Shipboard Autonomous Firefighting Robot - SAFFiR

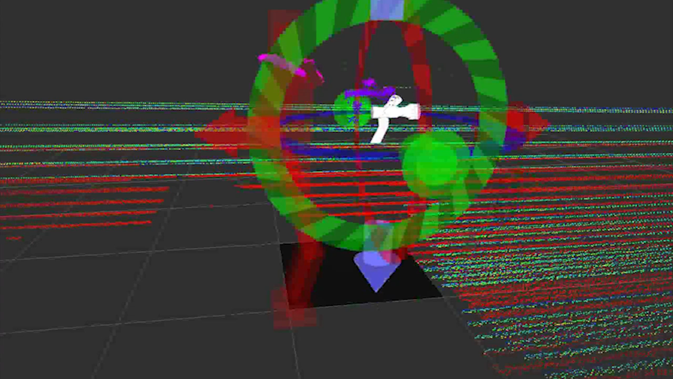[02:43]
We have something called a lidar which is a rotating laser that gives the location of the points in the field of the view of the robot.